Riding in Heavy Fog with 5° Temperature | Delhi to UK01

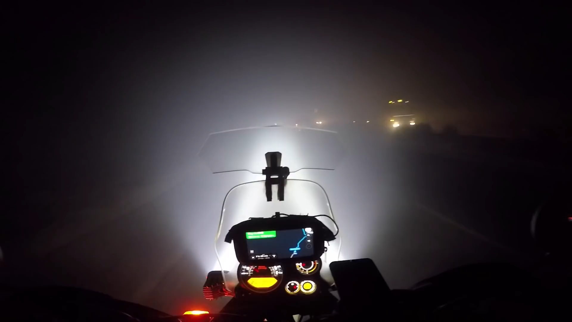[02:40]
अरे भाई कहाँ से आ गया ये? ओ भाई साहब, मैंने तो सोचा भी नहीं था कि इतना फॉग मिलेगा रास्ते में, और ऊपर से वेदर देख के अच्छे से निकला था यार। ओ भाई, ओ भाई, आगे डिवाइडर मत आ जाइयो। सब ना, सबके सब अभी स्पीड में भाग रहे थे, सब अपनी औकात में आ गए, सब स्लो स्लो चलने लग गए।
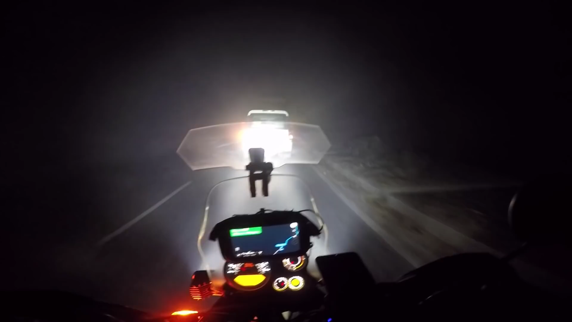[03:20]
अब बस डर इस बात का है कि मेरे पीछे से कोई बड़ी गाड़ी स्पीड में ना आ जाए, क्योंकि पूरा फॉग फॉग हो रखा है। मैंने अपने फ्लैशर भी ऑन किए हुए हैं और थोड़ा सा आगे निकालता हूँ इसे।
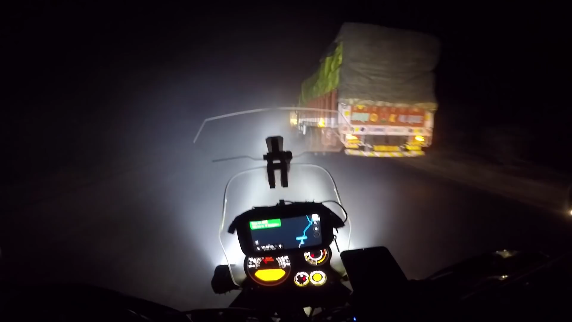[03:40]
सब लाइन में चल रहे हैं। ओ भाई, मुझे कुछ नहीं दिख रहा है। चलो मैं डालता हूँ अब इसके पीछे, क्योंकि मेरे को ना दो गाड़ी के पीछे में रखना पड़ेगा कैसे भी करके। ये देखो, ये देखो, मैंने कहा था ना आपसे।
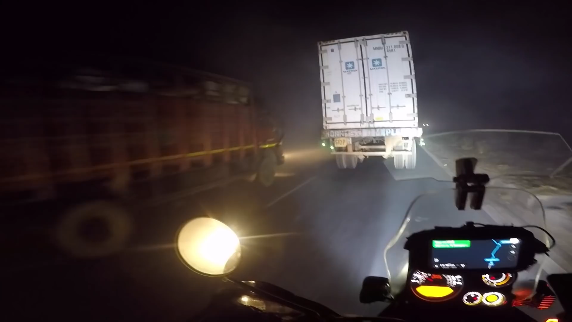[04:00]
तो अभी जिस हिसाब से ना फॉग आ रहा है ना, सच बताओ इतनी ठंड लग रही है, हद से जा रहा। तो एक काम करते हैं, आगे कोई भी ढाबा पड़ता है ना वहाँ रुकते हैं और एक चाय ब्रेक ले लेते हैं, क्योंकि मेरी अंदर तक ना हड्डियाँ कांप गई है। ढाबा मिल गया है, यहीं रुकते हैं।
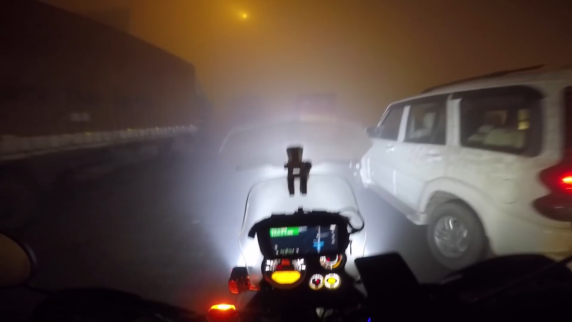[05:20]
ये देखो भाई साहब, टोल प्लाजा आ गया है और टोल प्लाजा दिख भी नहीं रहा है।
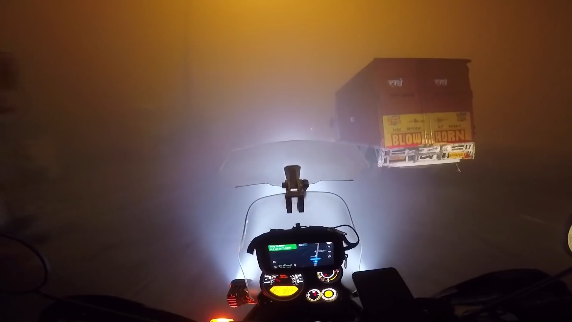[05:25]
देख लिया आपने? बिल्कुल भी नहीं दिख रहा है।
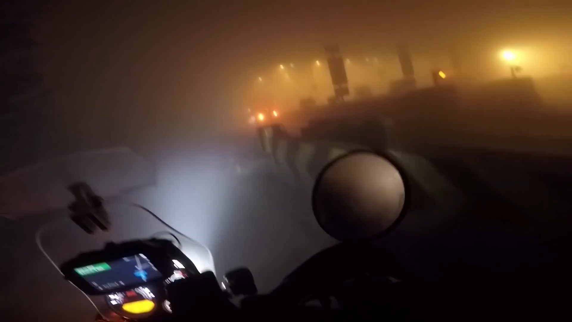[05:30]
ओहो, टोल पे इतना गड़बड़। ये एक्सपीरियंस भी रोज़ नहीं मिलता यार। जनवरी में जो मैंने राइड की थी ना, ओ भाई साहब, तब भी सेम हालत थी और अब भी सेम ही हालत है।